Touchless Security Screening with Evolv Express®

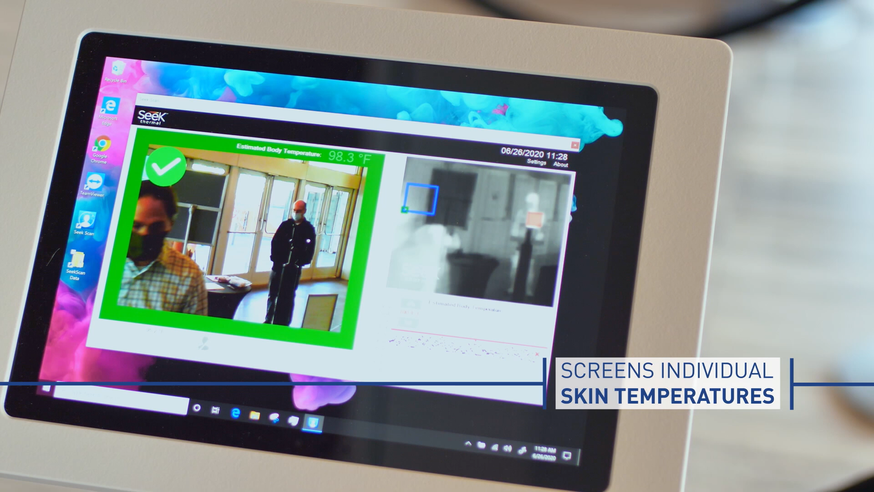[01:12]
On screen: spot 98.3°F
enabling screening of individuals for elevated skin temperature in an average of two to three seconds,